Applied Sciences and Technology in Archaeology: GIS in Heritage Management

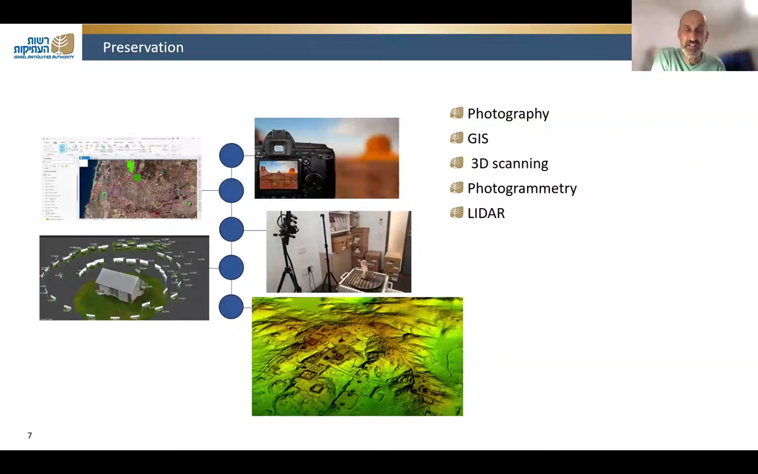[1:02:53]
And this is part of the preserving of the heritage because eventually, most of our excavations, afterwards, there will be development, there will be construction over these excavations. And the last thing is LiDAR scan.